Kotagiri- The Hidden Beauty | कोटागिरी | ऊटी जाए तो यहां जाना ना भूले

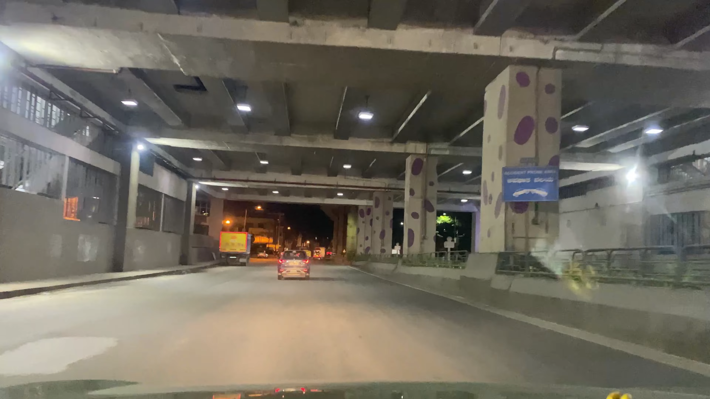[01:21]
अभी अपन चल रहे हैं माइसरू एक्सप्रेस वेफ है मुझे अभी तक ऐसा एक्जेट इतना स्मूथ तो नहीं लग रहा है थोड़ा